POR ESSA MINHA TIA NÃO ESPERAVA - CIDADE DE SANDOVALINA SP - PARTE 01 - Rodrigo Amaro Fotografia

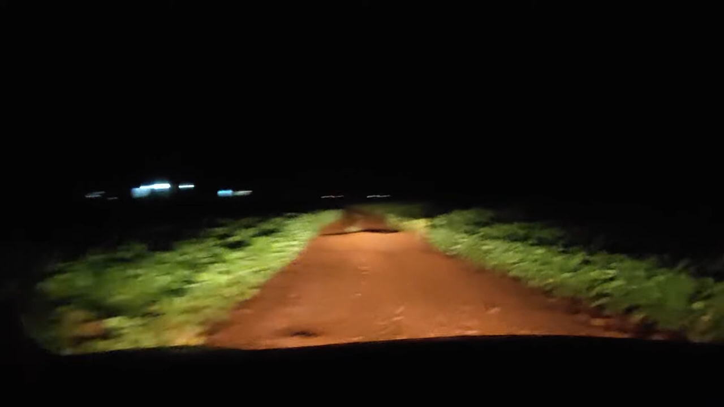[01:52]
Aqui a gente tá passando no meio da soja. Graças a Deus choveu ontem. Porque tava bem prejudicado aqui, tá muito seco. Perdeu muito... Opa! Você viu só o barulho aí? Passei na curva de nível. Aí pegou um pouco no carro. Então, galera, como eu tava falando, a seca desse ano, né, ela atrapalhou bastante a alimentação de soja aqui. Vai perder bastante saca aí. Mas no final vai dar tudo certo.
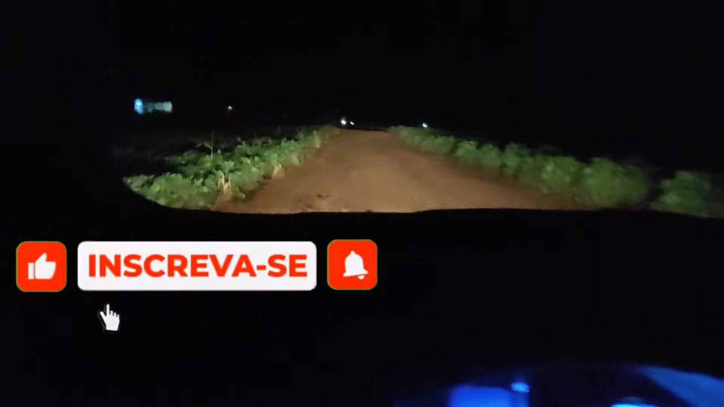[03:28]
Ele para quando chegar na purificação aqui. A pista é pertinho já. Bora. Bora pro trecho, vem.